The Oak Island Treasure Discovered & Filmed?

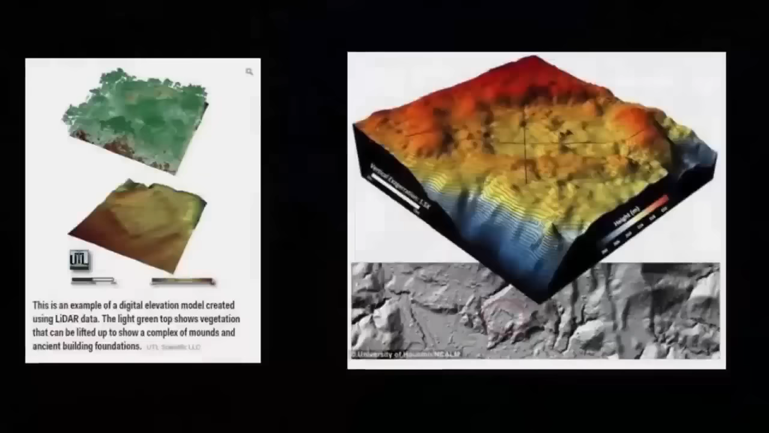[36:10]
Using LiDAR technology, they were able to locate a complex of mounds,